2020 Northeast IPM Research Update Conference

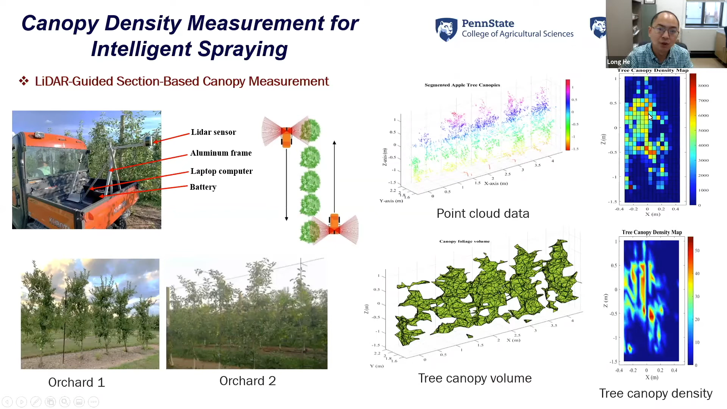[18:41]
And furthermore, we can also, um, generate, um, kind of the density map for, for each range, individual, individual trees. And you can see here, so with a very small grid and we can see the whole, the canopy density in the, uh, in the whole tree canopy. Um, and also we consider about the terrain issues, uh, in Pennsylvania because a lot of orchards are, are located in, uh, in highly condition. Um, we consider about three different range issues. One is using, you can see the first is longitudinal, two-gen slope. And then the second one is, uh, is, um, uh, lateral slope. And this is the combination of the two.
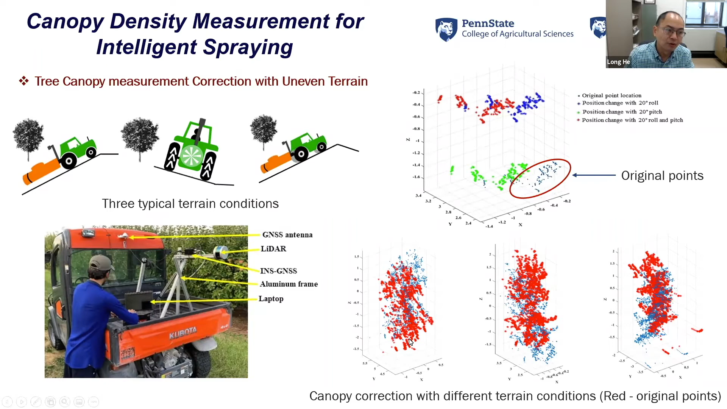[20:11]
Uh, we conduct this test at different, uh, orchards blocks in our research, uh, field here. And then here are the three examples. Uh, the red points here are the, are the points that we recorded originally from the sensor, and then we correct them into the blue points here. Um, and then, or another things that we have done is, uh, is to test a intention sprayer system.